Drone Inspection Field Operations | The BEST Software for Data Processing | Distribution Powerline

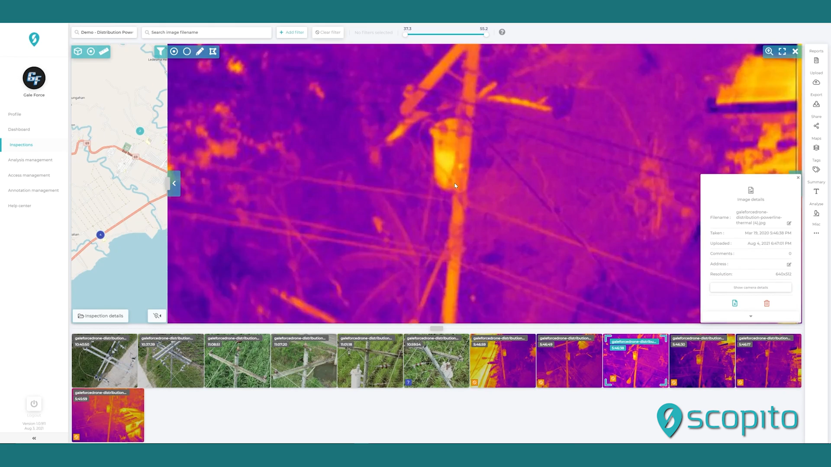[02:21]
Scopido provides inspection analytics performed by certified engineers. Each image is scrutinized methodically,
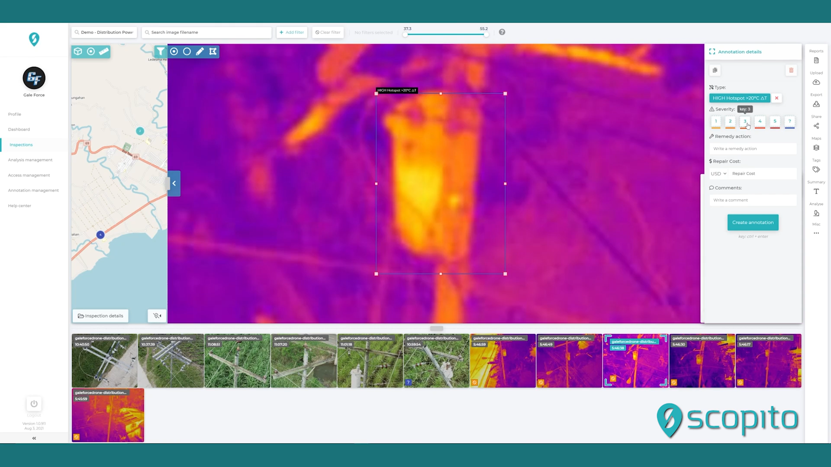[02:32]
looking for identifiable issues or anomalies, annotating those with descriptions, and recommendations. These issues are also categorized by a severity level that allows the owner to prioritize maintenance,
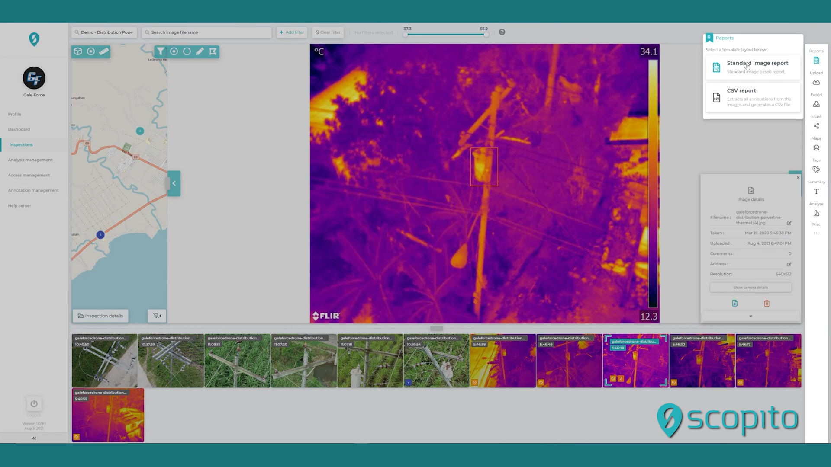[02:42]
On screen: scale top 34.1°C, scale bottom 12.3°C
remediation, or replacement schedules.
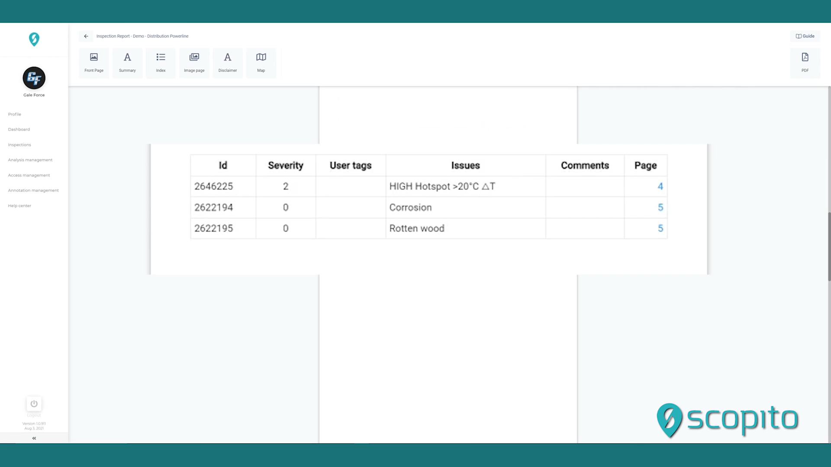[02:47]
In closing,
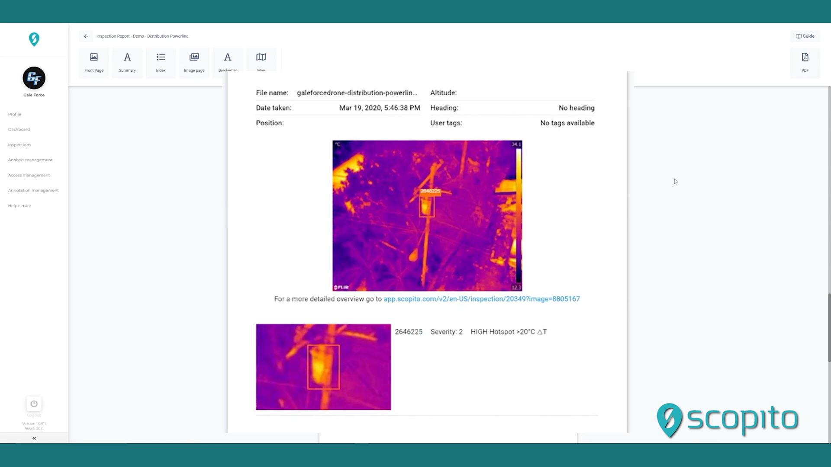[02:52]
the purpose of this presentation is to demonstrate a real-world use of the Scopido platform, the ease of navigating the interface,